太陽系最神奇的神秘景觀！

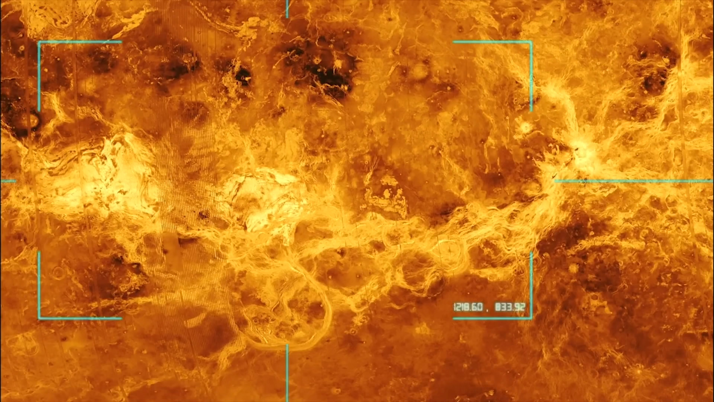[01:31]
尽管如此 也被称为几明星的惊星的表面仍然可以看到很多类似撞击坑的结构真的是令人惊讶
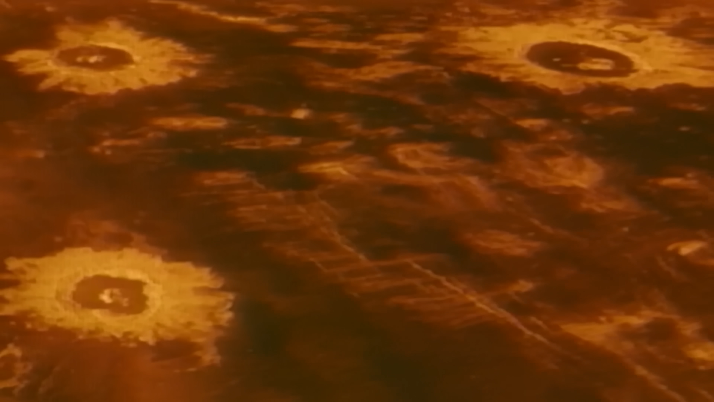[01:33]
惊星上最大的撞击坑就是米德撞击坑了
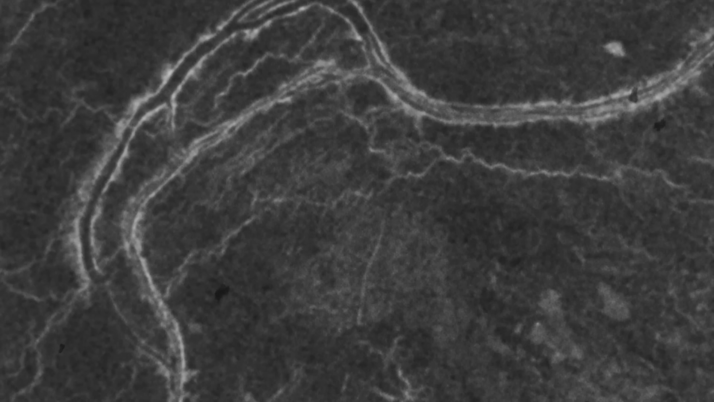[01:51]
米德撞击坑的直径超过了270公里以上位置是在
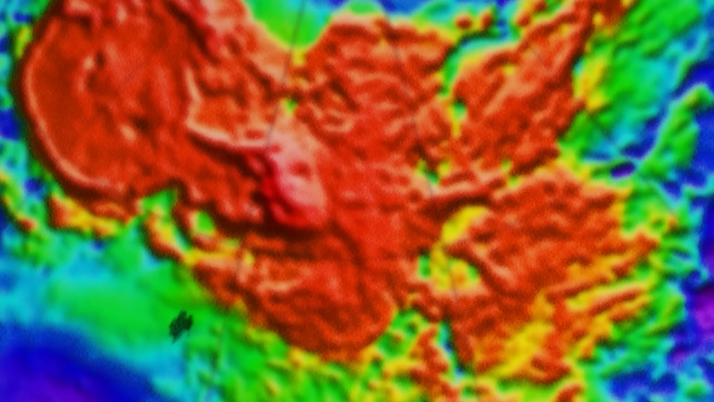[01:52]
塞德纳平原它比较靠近伊施塔大陆
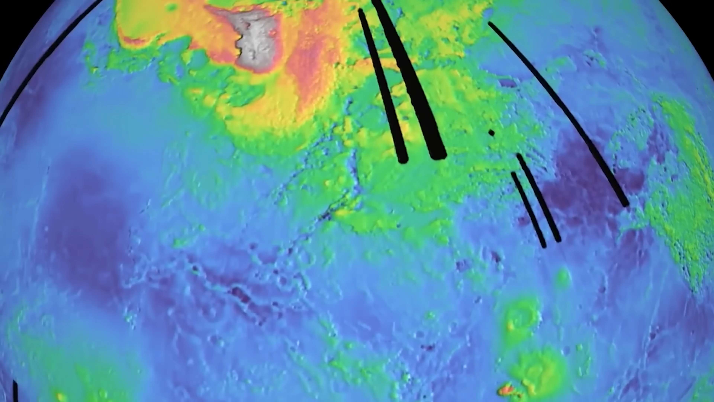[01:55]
也就是惊星北半球上最大的地块之一
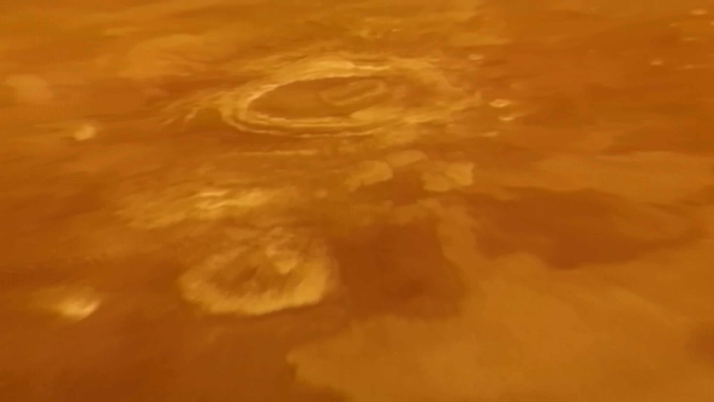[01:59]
包围着这个撞击坑的环不是只有一个如果和其他天体上的类似
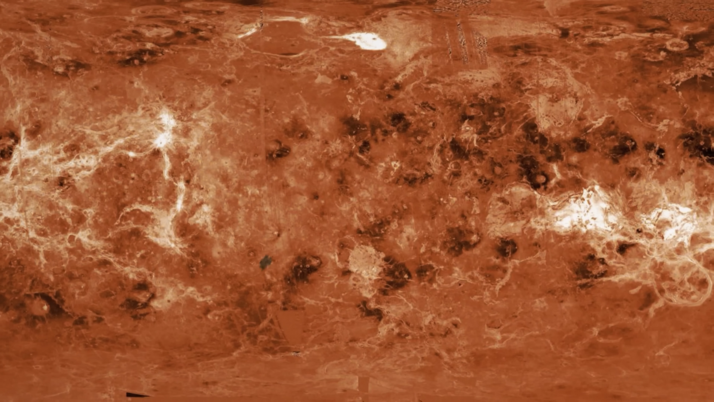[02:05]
撞击坑比较起来米德撞击坑的形状可以算是很不寻常的包围着这个撞击坑的环不是只有一个
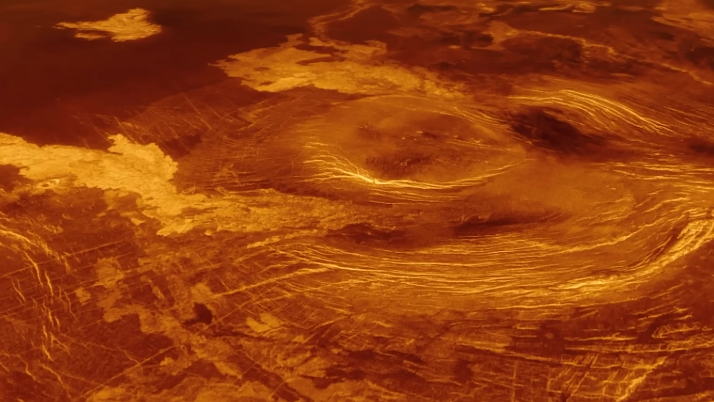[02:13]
而是内外共两个外环也没有那么远这被归类为多环撞击坑
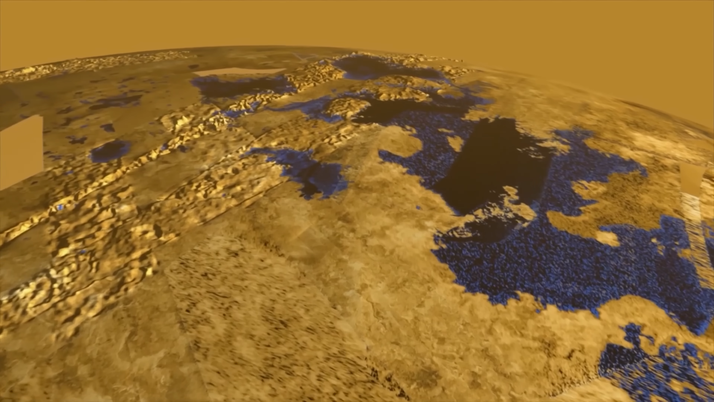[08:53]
它的直径约为500公里虽然比临近的克拉肯海
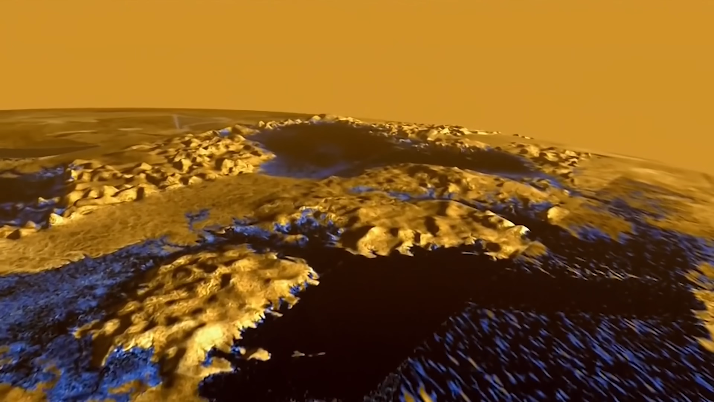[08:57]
小很多但还是非常的大面积也超过了地球上最大的淡水湖苏碧略湖